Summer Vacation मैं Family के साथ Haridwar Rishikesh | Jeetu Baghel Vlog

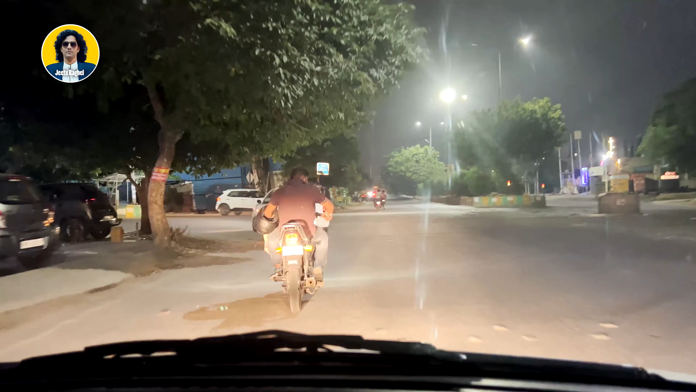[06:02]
हमारी आगाए बाली काडी जा रही है पॉलो कर रहे हैं इस
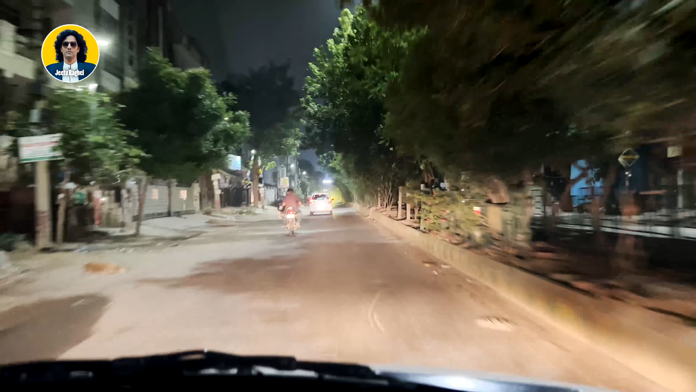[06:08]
काड़ी को अभी हम नेसनल हाइवे पे आ चुके हैं सिधा मेरठ के लिए निकल रहे है
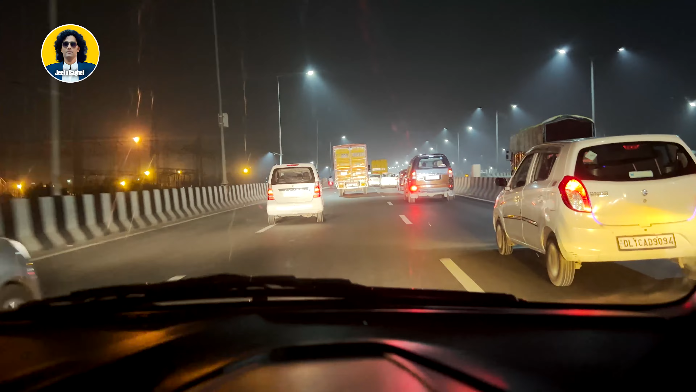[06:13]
और हमारे दूसरी गड़ी है साथ लो और मेरठ यहां से सिर्फ 59 km है
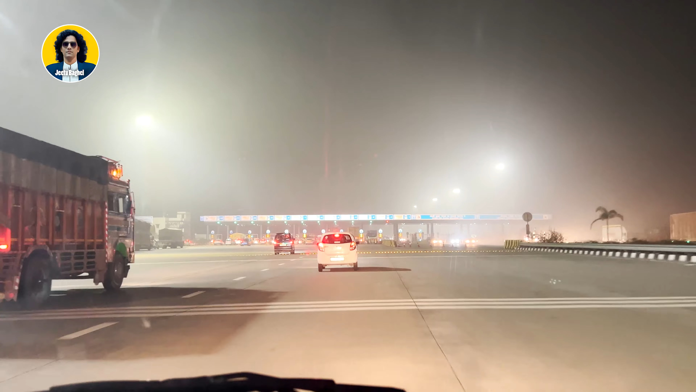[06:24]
और अभी हम आ चुके हैं मेरठ 2 यहां सी मेरठ आगया 10 या 12 कुट रहे हैं और यह सर्दार जी हैं क्या है यूके एक गंदी गाड़ी चलाई है इनाने अभी यहां मैं तो
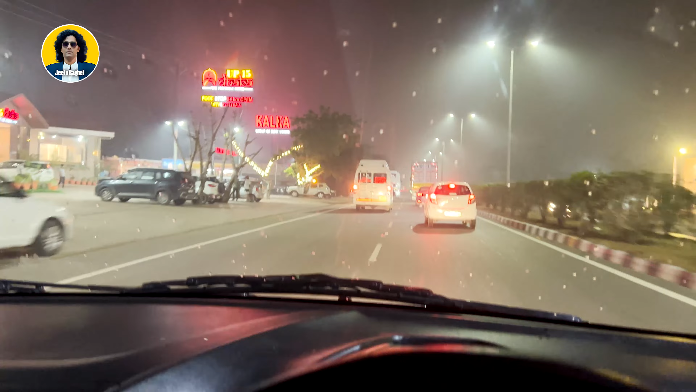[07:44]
यह यहां के सोगया यह दीरे पारिश भी चालू हो चुकी है जा आथ के साड़े बारा बज़ जा है पता नहीं वहां कैसे नहुगे टर्रेडर ले पारी में पिछली बार मांपा काई के जाके जाके पेले बदा गड़ा
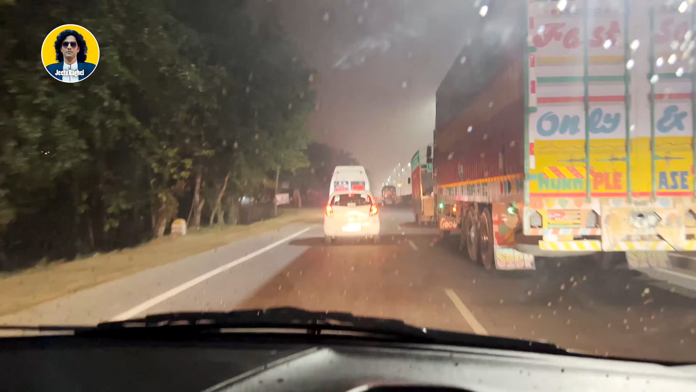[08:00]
बार नीचे गंगे बार गड़ा बार कि तरह चटा पानी दगाता है इसकोल यह है मेरट का क्योंकि मेरट इससे जो है सिर्फ
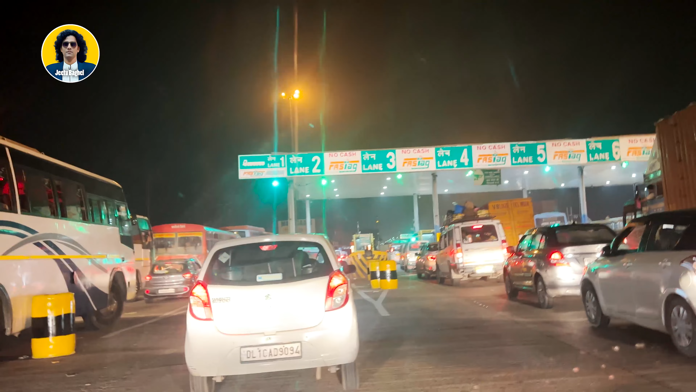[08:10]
पांच या चार क्लिमेटर बत प्रेड़ जाता है वह नहीं है यह यहांज फाँच किलोमेटर दूरी है बस मेरट वाला तोल और यह अभी तीसरा टोल है ना है ना है दोड़ टोल अ पार करका है
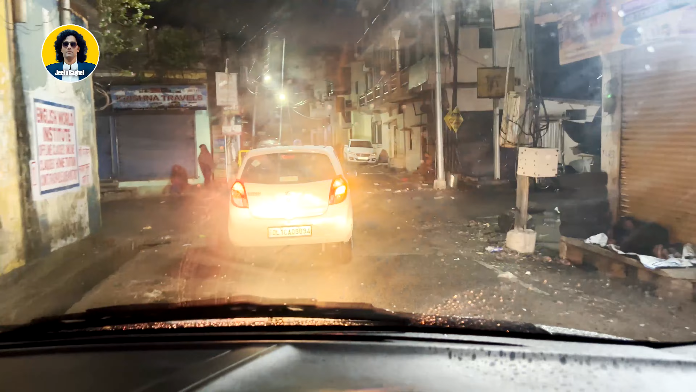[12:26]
आचके हम रिसी केस और यहाँ पर जारें त्रवैनी घाट